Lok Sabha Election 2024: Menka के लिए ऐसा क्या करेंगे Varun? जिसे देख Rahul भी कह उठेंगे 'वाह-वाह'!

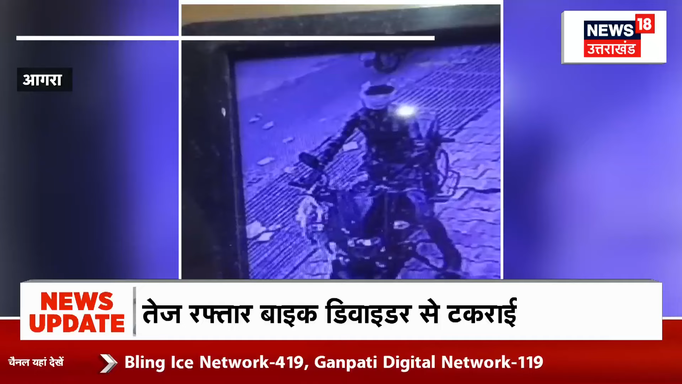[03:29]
ट्रांस कोरोनी से एक हॉस्पिटल के बाहर खड़ी बाइक चोरी हो गई, चोरी की घटना सीसे टीवे में कैद हो गई. पुलिस इस फुटेच के आधार पर पूरे मामले की जाँच परताल में जुटी हुई है.